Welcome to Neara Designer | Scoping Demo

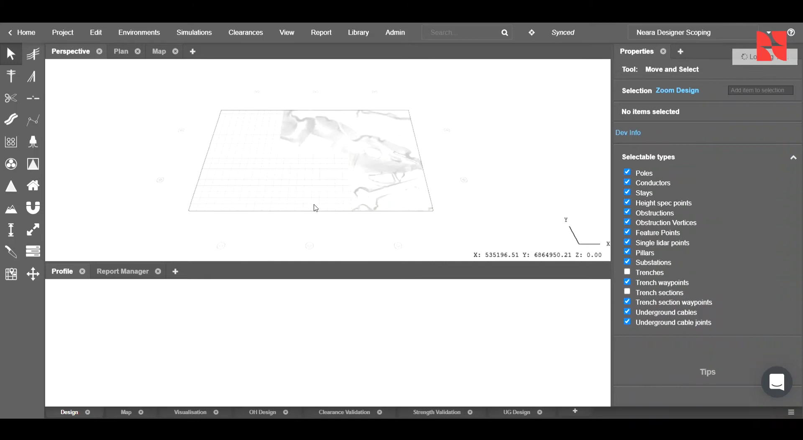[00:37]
As this is loading, you can see that it will give us the contours of our area. Clicking on the survey tool over here, we can add the EPSG code so that we can apply our Google Maps satellite overview. I'll go ahead and type that in.